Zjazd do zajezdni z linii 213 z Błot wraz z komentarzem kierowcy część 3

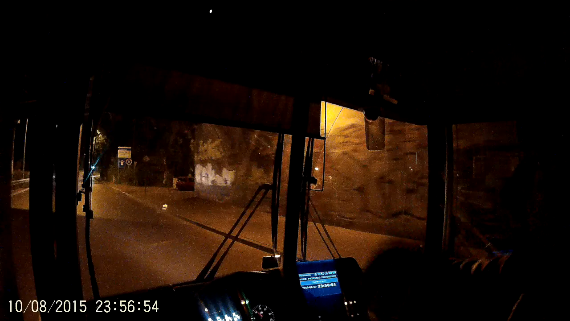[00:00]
Część trzecia, zjazd do zajezdni z Włot. Jesteśmy już w Marysinie Wawerskim. To zajezd zostało około 10 minut jazdy. Po lewej stronie nam da linia kolejowa w stronę Warszawy do Tchocka.
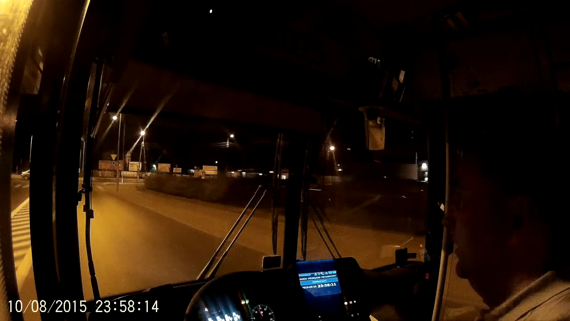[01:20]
Mocna zmiana. I jesteśmy już w Marsinie Mawerskim. Rondo. W Marsinie, tak. N02. Stąd jest niedaleko. Tylko, żeby zabić na zielone światło na samym skrzyżowaniu. I szafa gra.
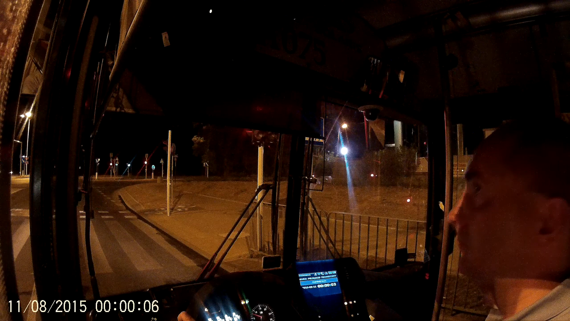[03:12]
No niestety nie udało się nam tutaj tak dzielone światło. Zmiana pasa też nie gacza.